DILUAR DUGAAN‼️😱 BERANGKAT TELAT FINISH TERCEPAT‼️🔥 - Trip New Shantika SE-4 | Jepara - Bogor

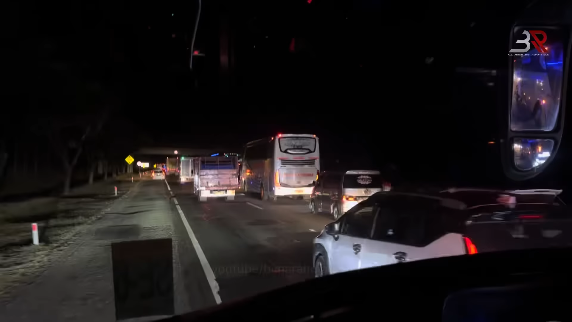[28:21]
Kalingganya nyerah. Oh ya, Renault juga depan. Renault Renault yang pink itu depan juga dia. Iya, depan kan jauh sih, lumayan sih.
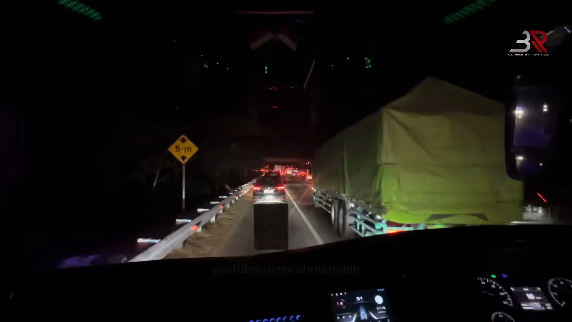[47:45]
Mantap. Iya. Sampai lepas rumah makan masih macet. Rumah makan Rest Area.
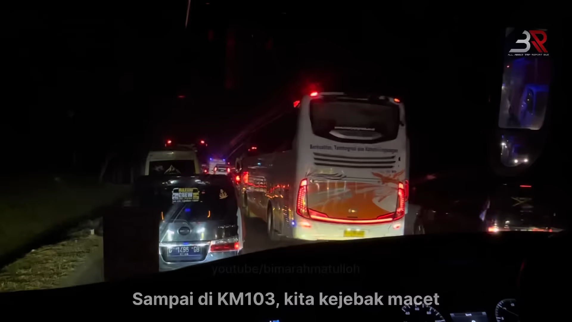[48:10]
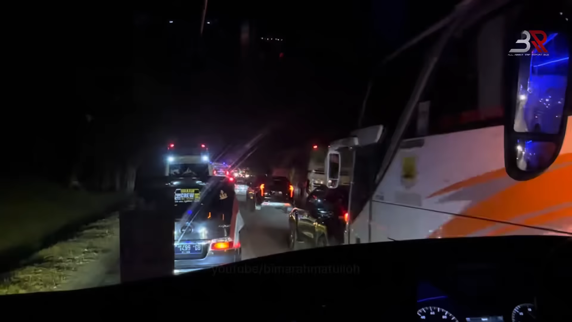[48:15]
Untung udah nyalipin ya. Kalau belum nyalipin, aduh antri lagi. Antri nih. Aduh. Wah, kayak topol pol. Iya. Panjang banget.
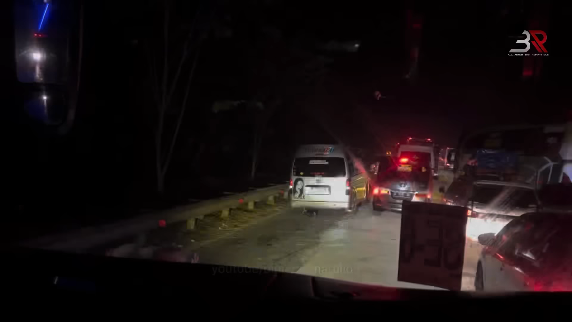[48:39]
Ngeban apa itu?
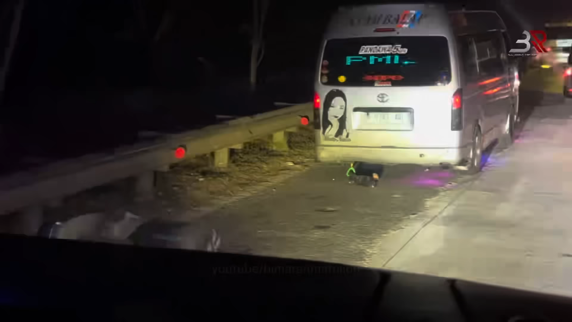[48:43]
Di map udah nggak terlalu ini kok.
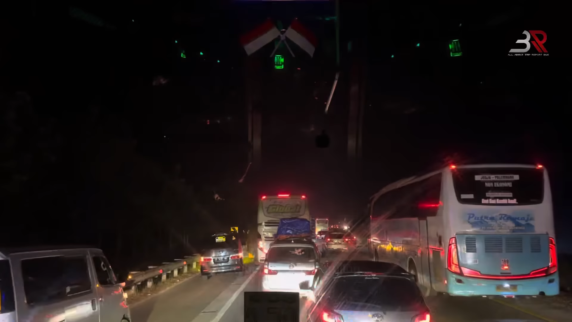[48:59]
Di map udah nggak terlalu panjang banget. Tapi realitanya masih terlihat panjang.
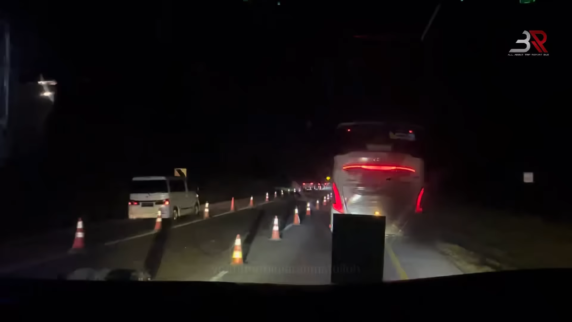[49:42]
Ratus kan udah perbaikan jalan kayak gini loh.